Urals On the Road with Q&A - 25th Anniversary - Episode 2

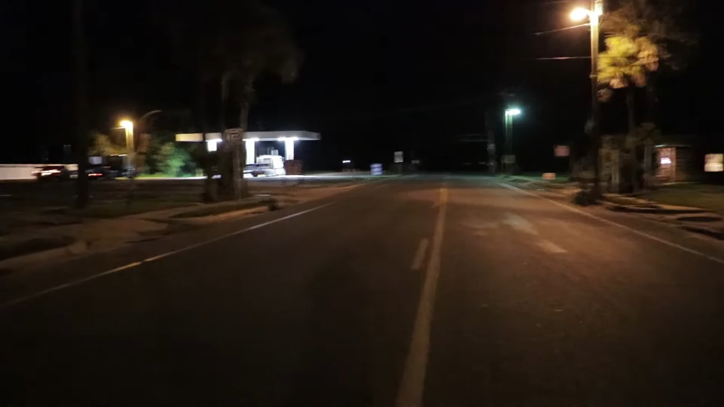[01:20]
We've got a refueling station. A lot of logging trucks, no surprise there. There's the cafe. My wife, Wave.